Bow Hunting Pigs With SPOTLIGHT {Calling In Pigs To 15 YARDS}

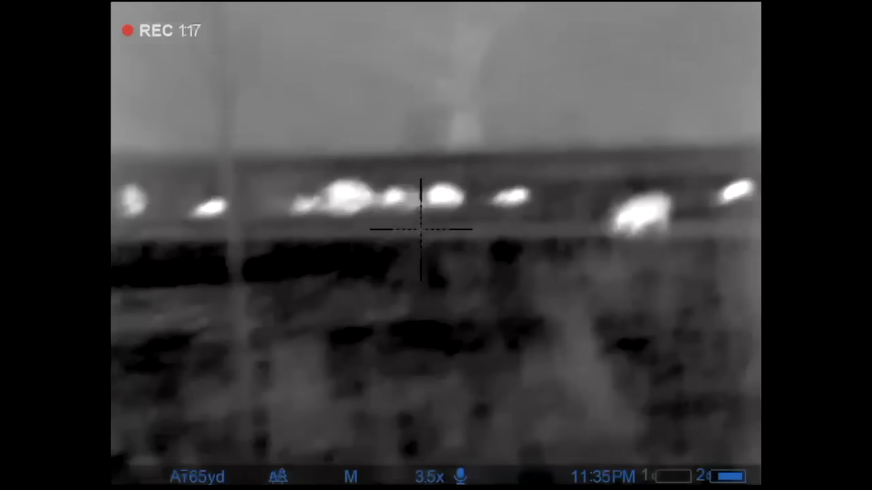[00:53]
Are you ready? Yeah. You gonna count down? One. Two. Three.
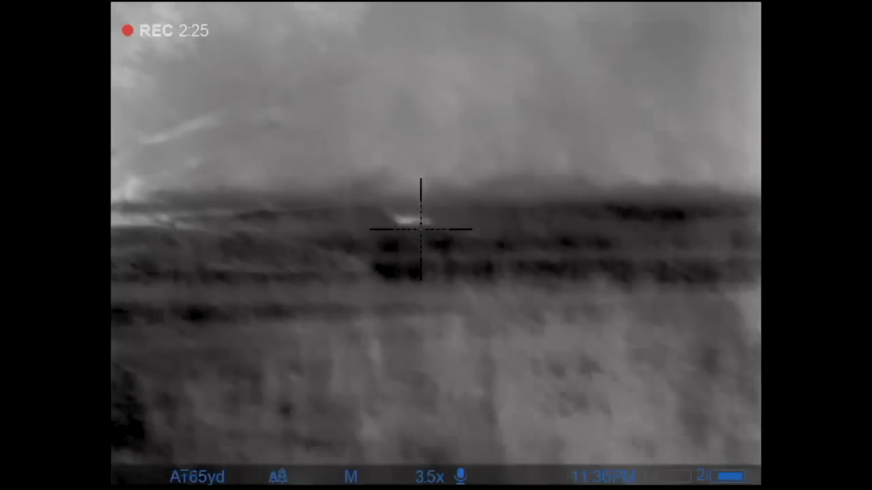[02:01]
Yes, sir. One, two, three, four, five. Oh, yeah. There's one over here, Jonathan.
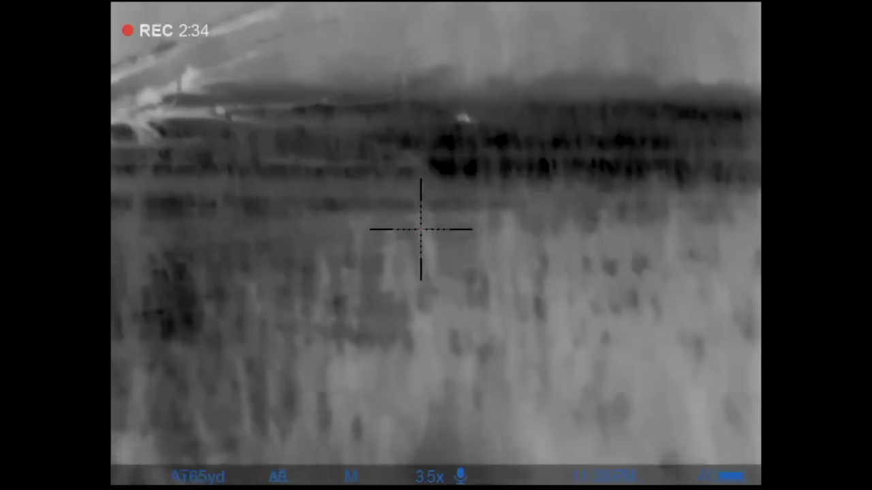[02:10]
Kill that one over here to the left. There's six. Running?
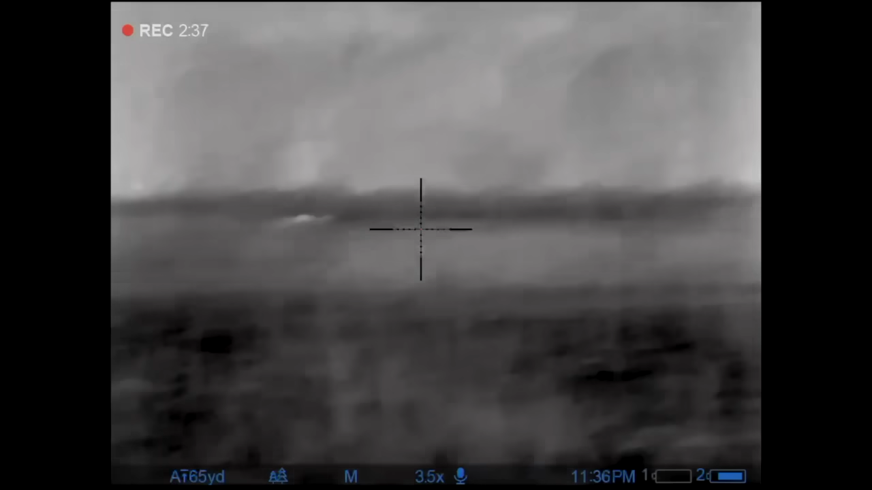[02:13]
Yeah. No, he's standing there. Hey, there's some more running. I know.
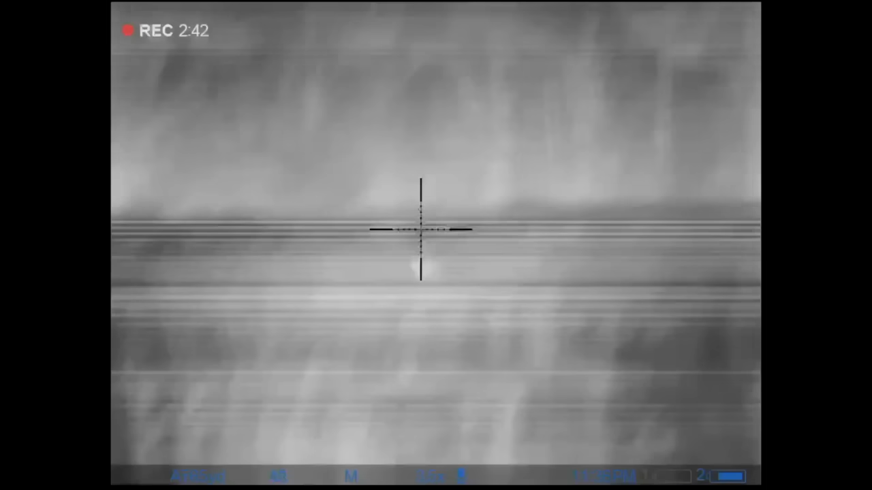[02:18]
Oh,
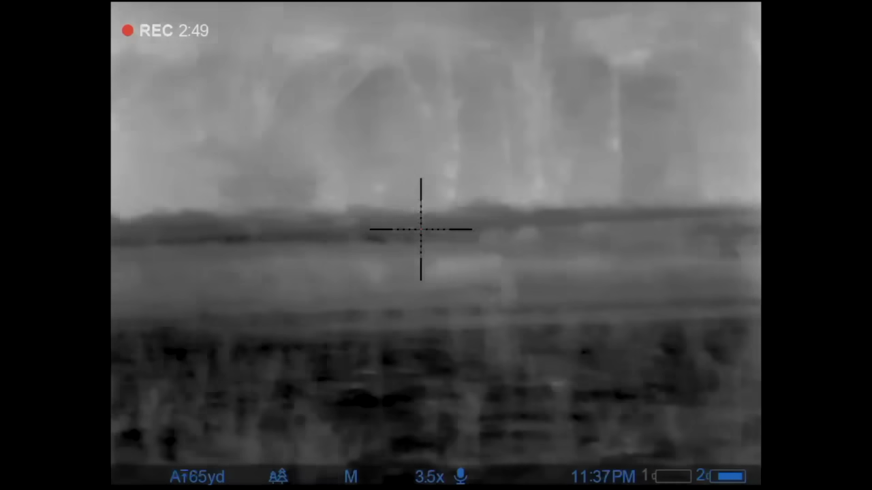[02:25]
them maybe, them hogs far left, they make cows, are they? Oh, no, I'm losing them alone.
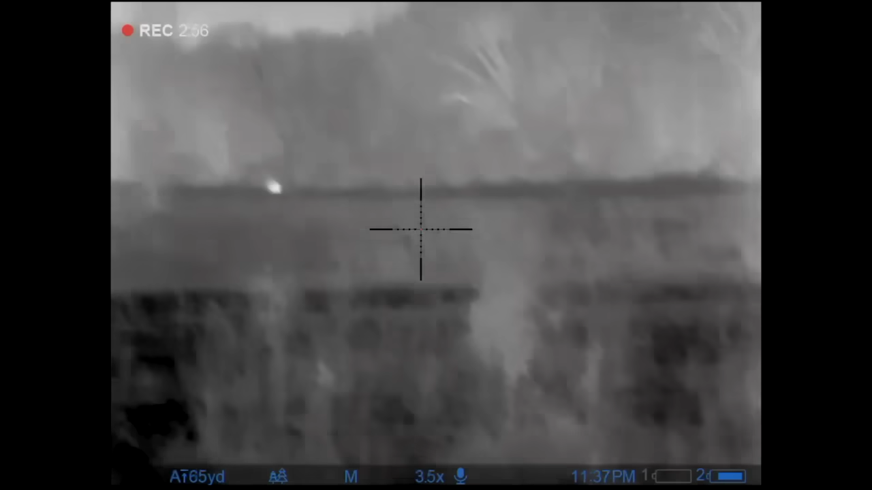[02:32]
One. Beef for dinner. Oh, there's some running.
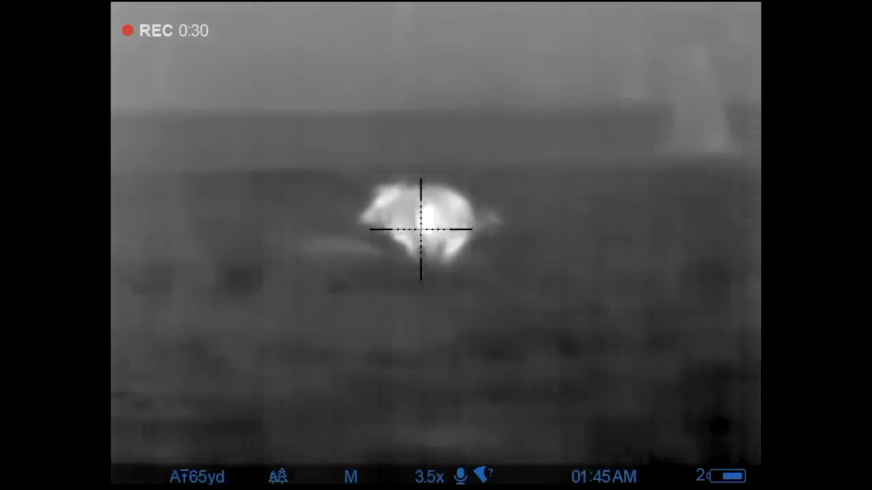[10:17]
I can see blood coming out of him.
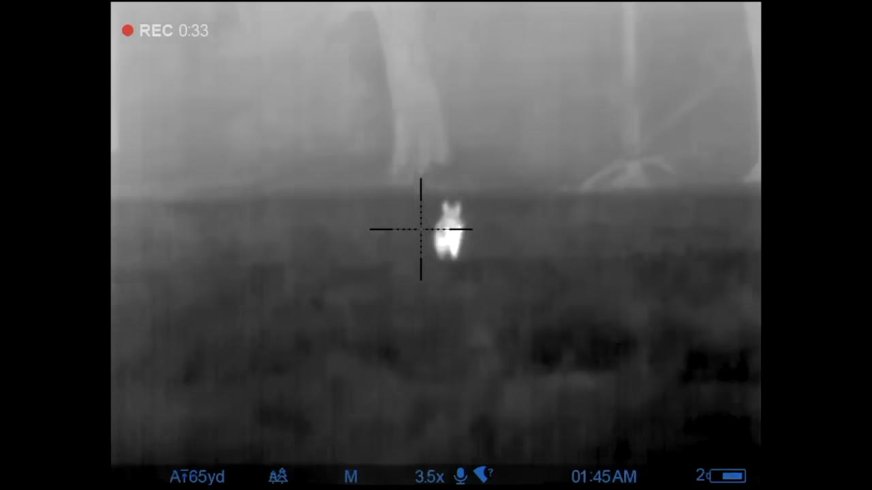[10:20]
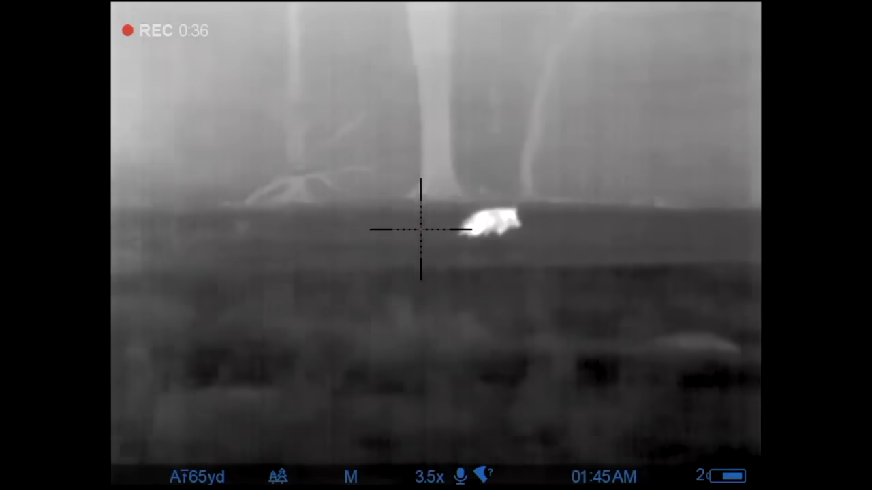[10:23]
You got him. You got him.